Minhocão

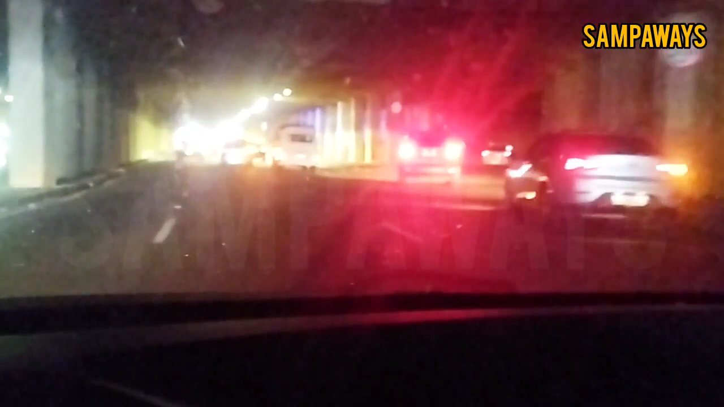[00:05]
Salve, salve galera do Sampaways, vamos explorar os caminhos de Sampa Corredor Leste-Oeste, vamos hoje aí de Minhocão
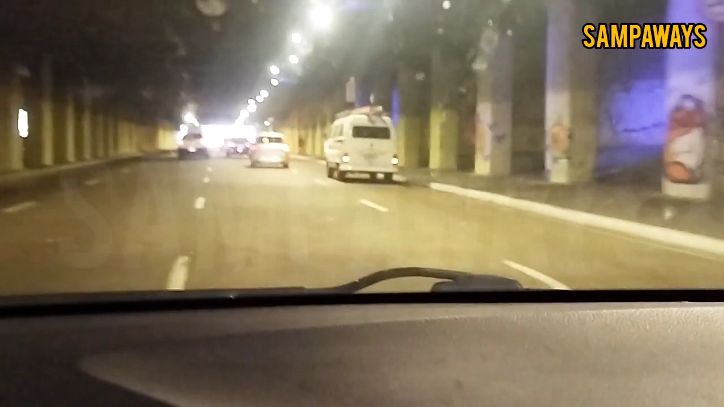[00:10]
Sentido aí Barra Funda, sentido Lapa, sentido Zona Oeste de Sampa Aproveitar minha trajetória aqui, o meu caminho Fazer um vídeo atualizado, tenho vídeo no sentido oposto Vídeos mais antigos